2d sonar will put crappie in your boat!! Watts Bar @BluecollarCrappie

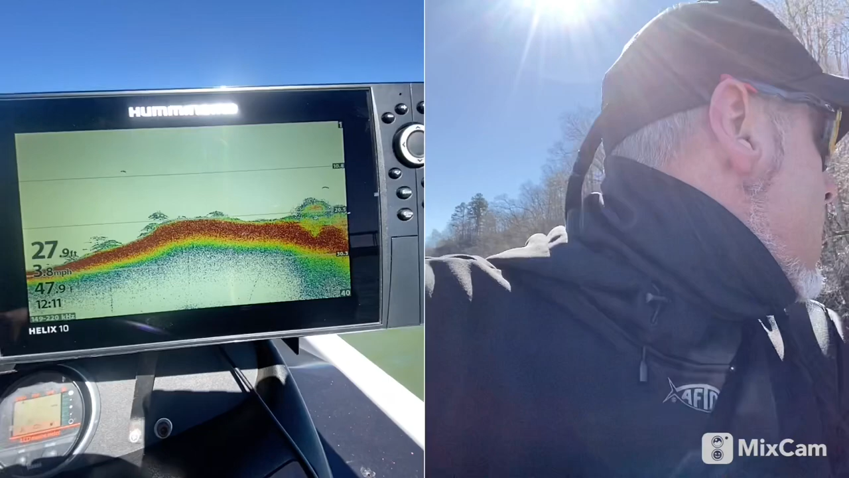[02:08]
until i find something big i see right there that's a bunch of brush laying down there
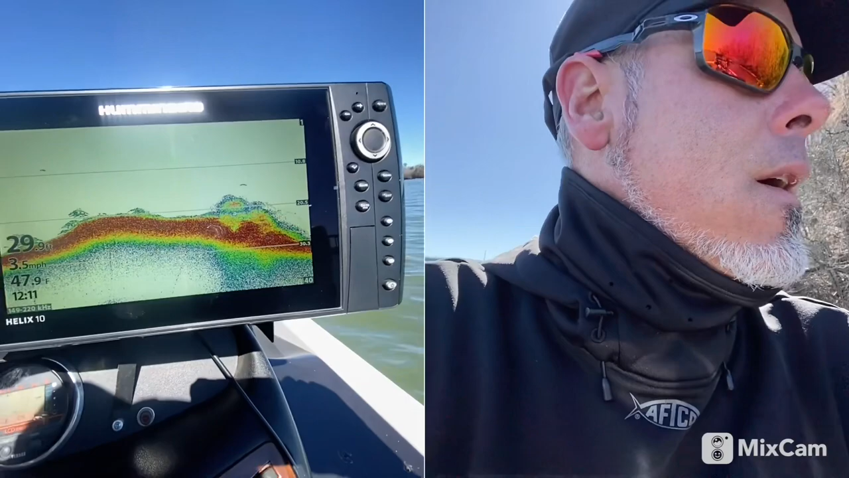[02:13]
On screen: water 47.9°F
and you can stop and fish stuff like that you mark a way point on it and
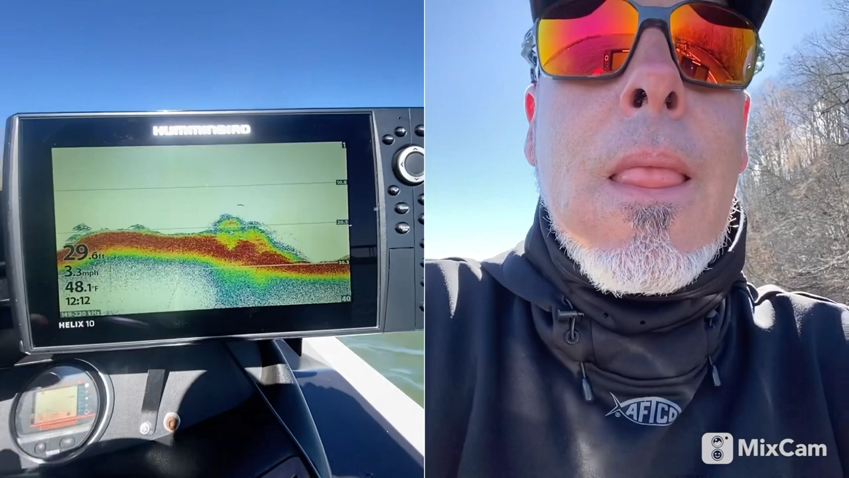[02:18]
On screen: water 48.1°F, speed 3.3 mph
go up to your front graph troll back up to your way point and drop down in that stuff
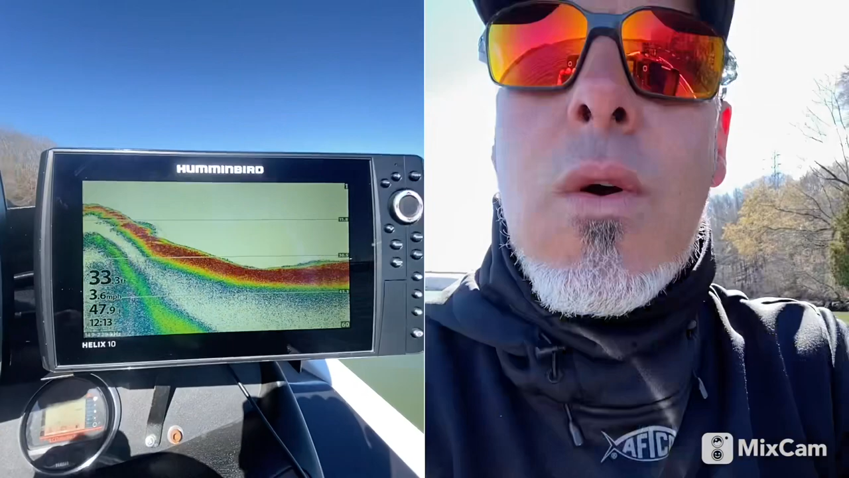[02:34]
On screen: speed 3.6 mph
with you you know come out and learn your electronics and study your electronics and and learn how to find uh cover and stuff on your units you know come out one saturday and spend all day don't fish just come out and mark brush mark places to fish
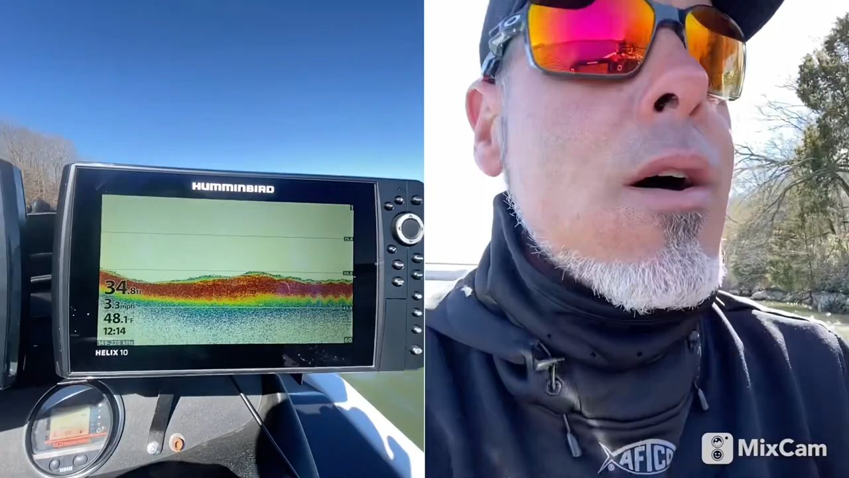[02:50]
On screen: speed 3.3 mph
and then you know sunday or or next weekend come back out and fish them waypoints see
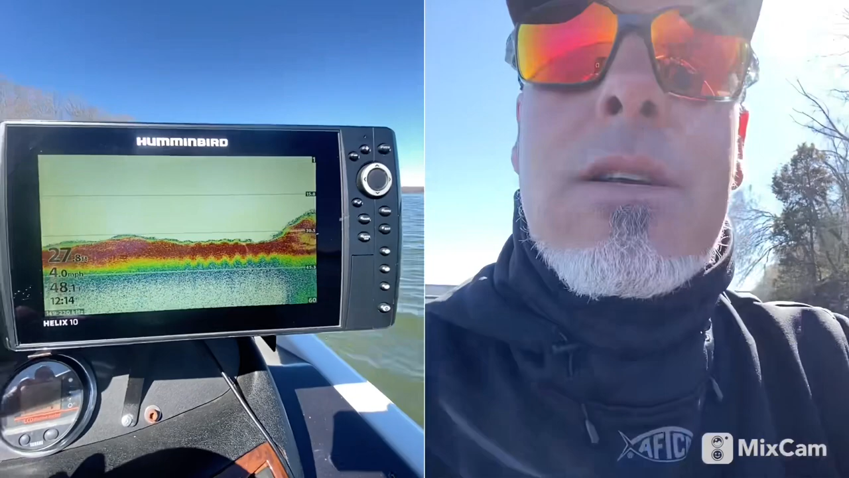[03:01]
right there that's a bunch of brush right there laying down on the end of that point right there it's down there about
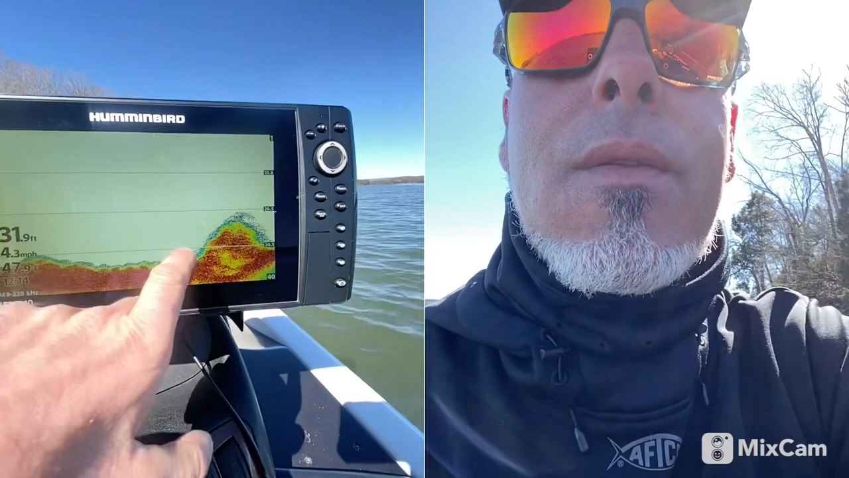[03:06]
On screen: depth 31.9 ft, speed 4.3 mph
30 feet you could put a waypoint on that you know and come and fish it later
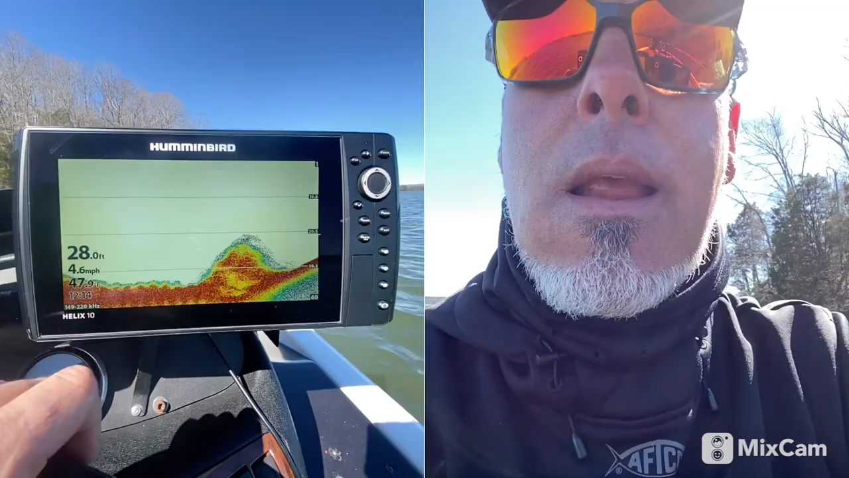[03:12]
On screen: depth 28.0 ft, speed 4.6 mph
all right guys we're on this deep bank you can see there's a bunch of brush lay downs that
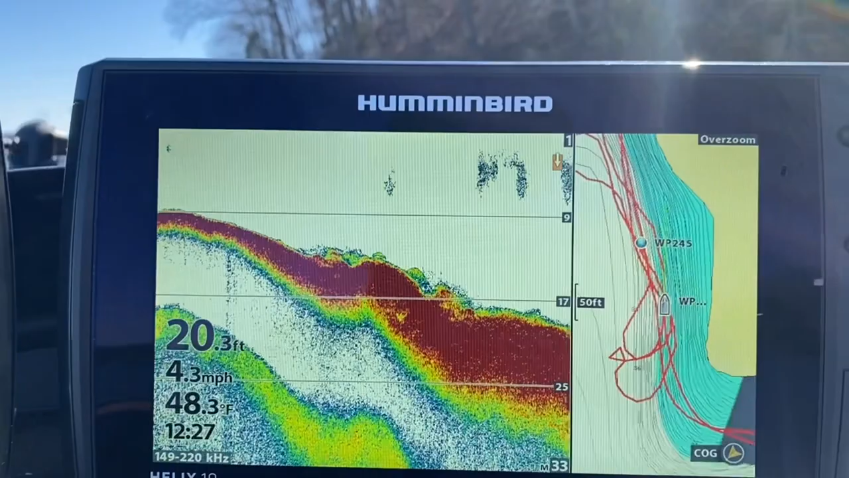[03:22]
On screen: depth 20.3 ft, water 48.3°F, speed 4.3 mph
sort of thing now
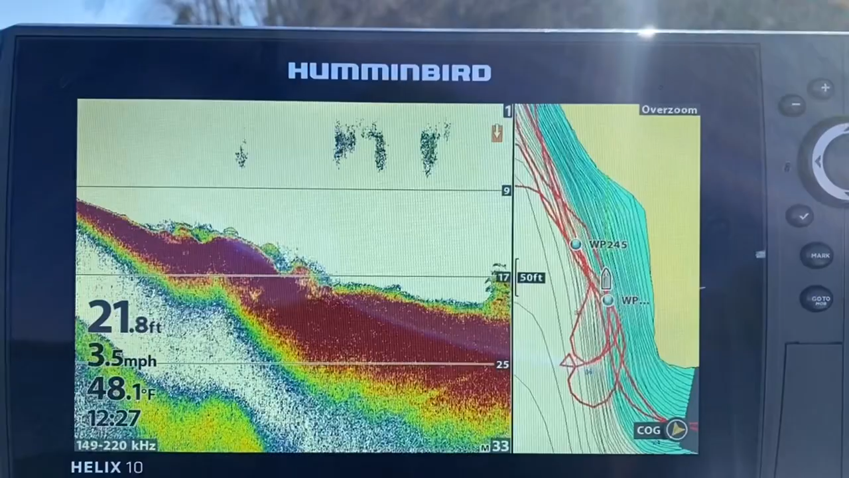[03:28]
On screen: depth 21.8 ft, water 48.1°F, speed 3.5 mph
right there that's the kind of stuff i'm looking for some brush
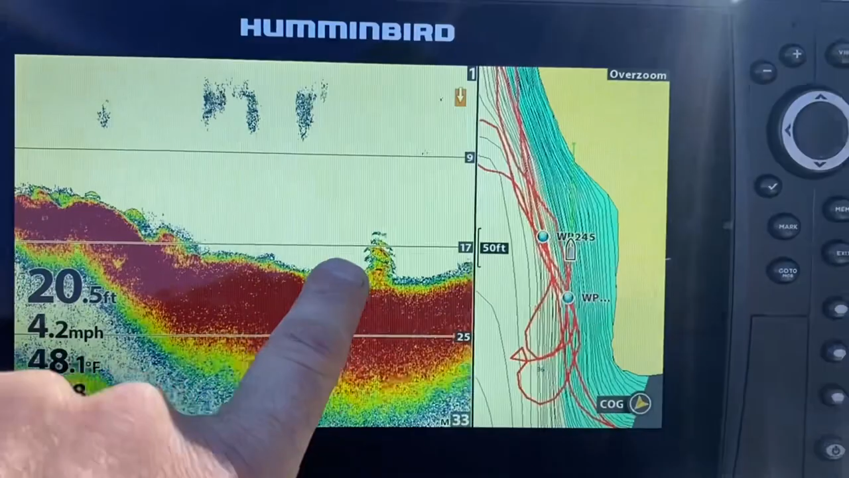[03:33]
On screen: depth 20.5 ft, water 48.1°F, speed 4.2 mph
right there it looks like it's got some fish mixed up in it now what i'm gonna do
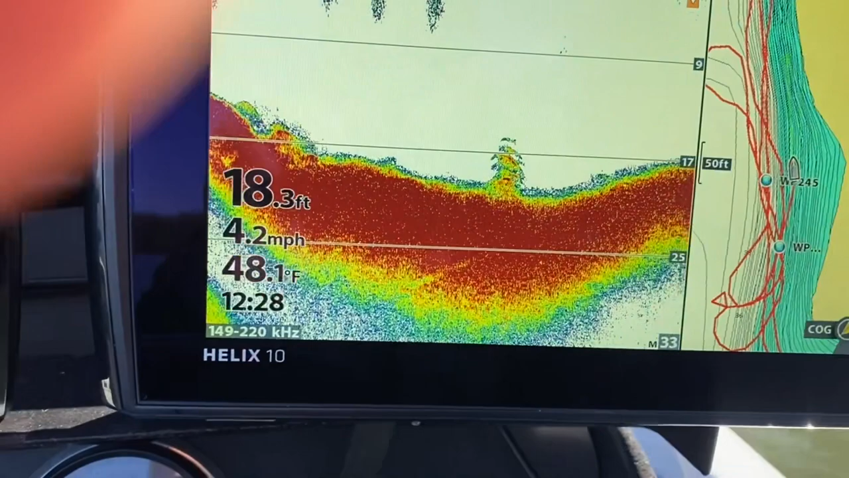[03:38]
On screen: depth 18.3 ft, water 48.1°F, speed 4.2 mph
i'm gonna come over here and mark a waypoint on that